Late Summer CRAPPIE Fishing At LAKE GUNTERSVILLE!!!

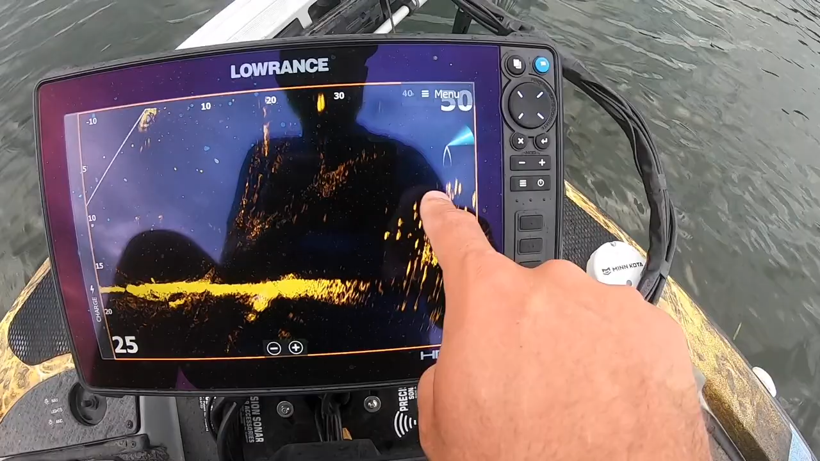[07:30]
You can see all them fish sitting right up above that. It's a huge brush pile. And you can see all the... All the fish sitting right up above that brush pile. Like I said, some of it's bluegill. Here's a couple of bigger dots right here. Those are crappie. There's a lot of bluegill in there. But there's a whole lot of crappie in there too.
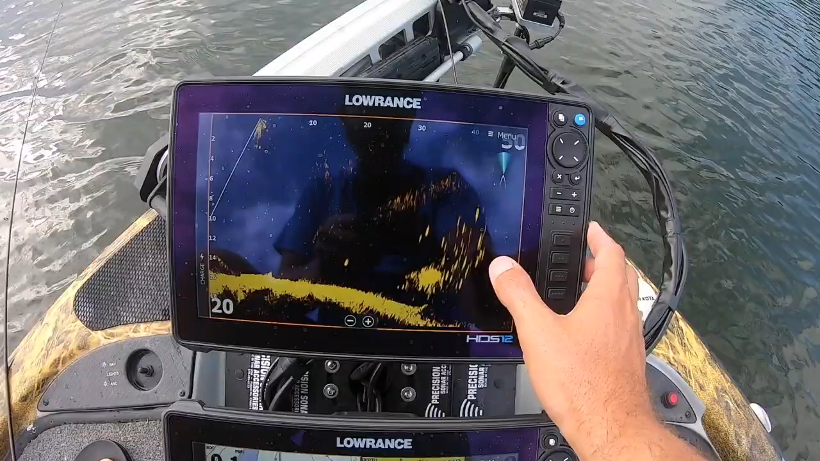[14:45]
It's these ones right down here. That, uh.
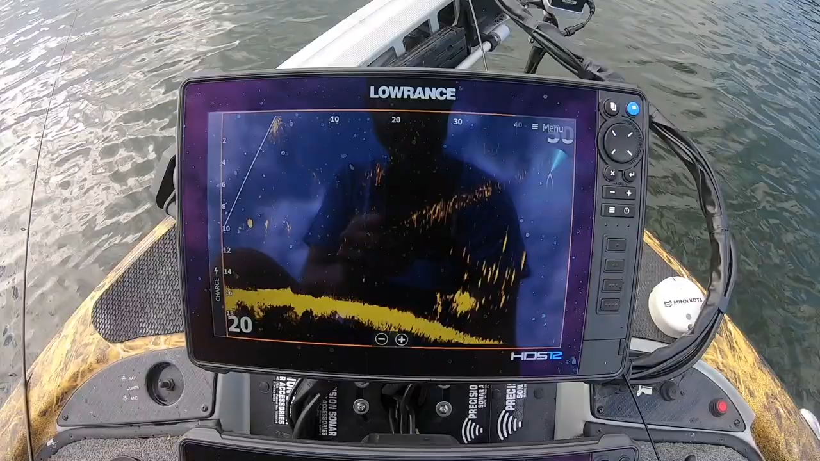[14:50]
And, a lot of times, like, the bigger fish, you can't even see them because they're sitting so tight. Like, you can see one right there flashing inside that stump.
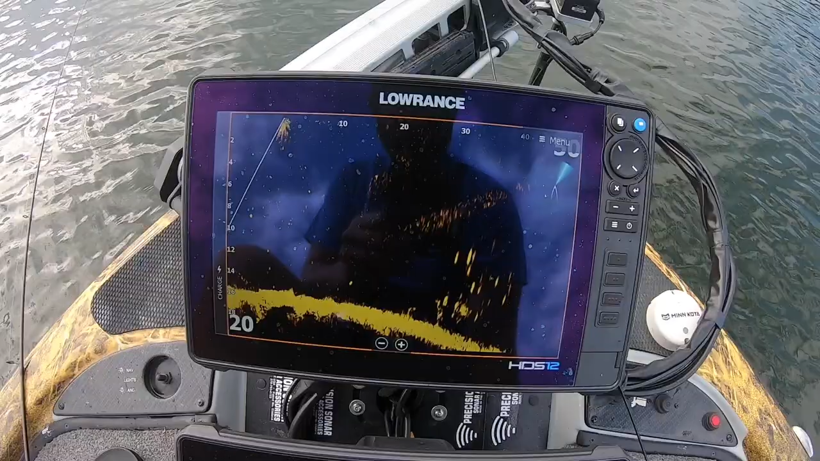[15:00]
They're so tight to that stump that you have to get your jig down there. There's another one that big one's right there. You have to get your jig down there and actually call them out of that stump before you can even really see them.
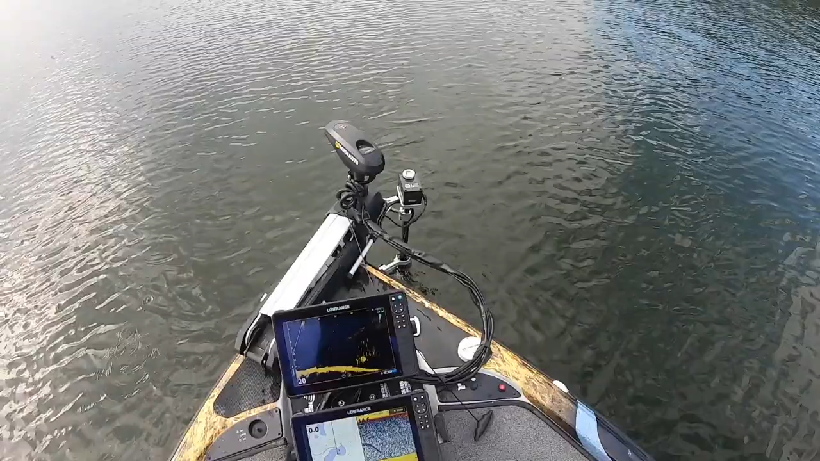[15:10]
But, there's several of them sitting there and those are the bigger fish.
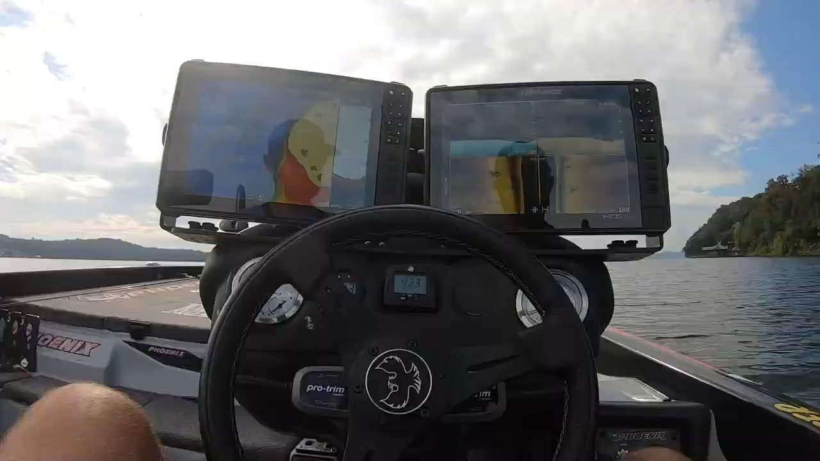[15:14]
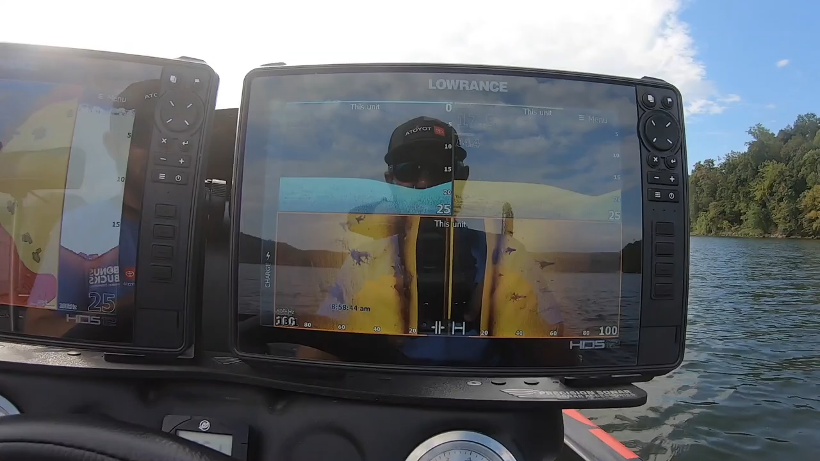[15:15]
Give y'all an idea of what I'm fishing. You see all these stumps right here.
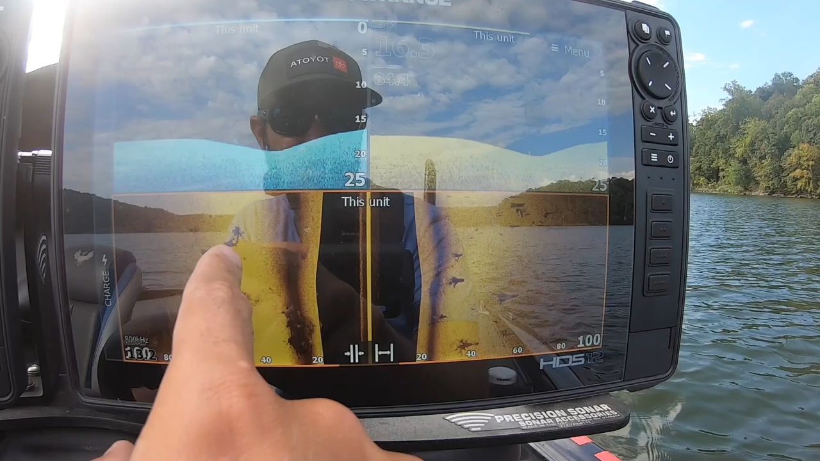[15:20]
Um. And, just looking at those stumps, I mean, you really don't see a whole lot of fish on them.
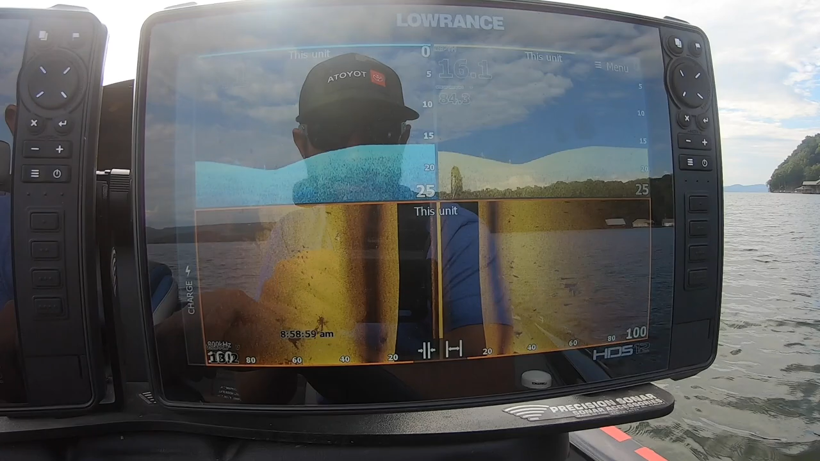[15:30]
But, the deal is, you put that active target on those stumps and there'll be a little school of fish sitting down there. There's some bass right there. But, see, there's a really big stump right there.
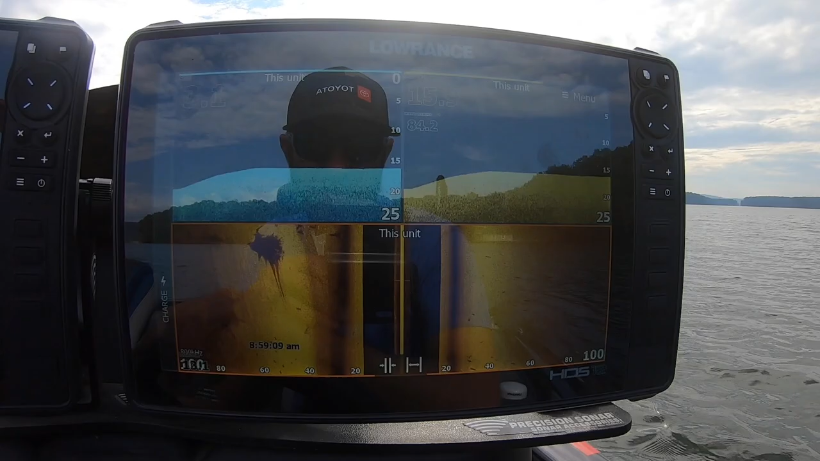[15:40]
See, looking at it on side skin, you wouldn't think there was anything on that.
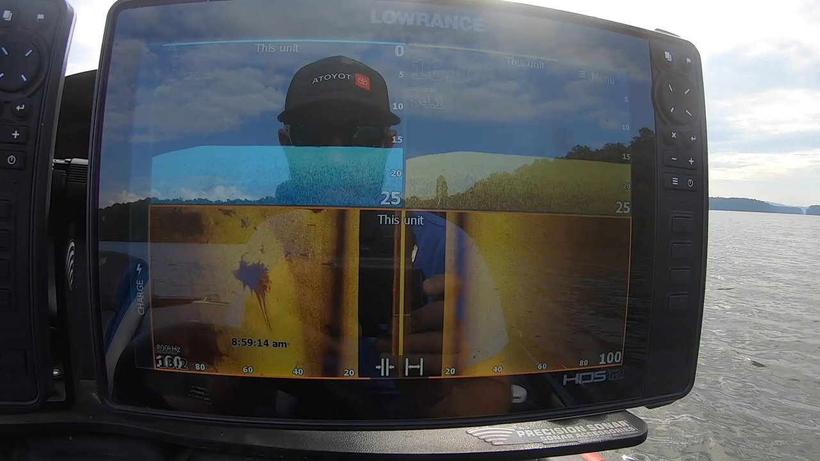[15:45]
Unless there's a really big school there, a lot of times, you won't see it on side.
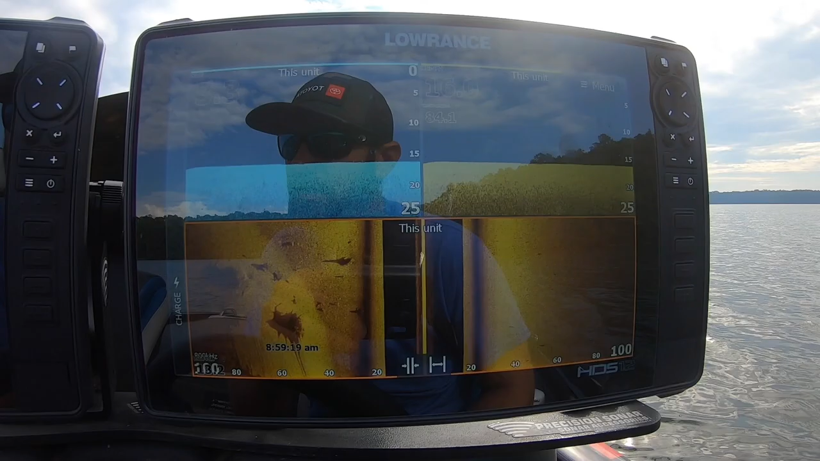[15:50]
But, then you get up there on active target and you'll see what's really down there. There's tons of stumps on this little flat right here.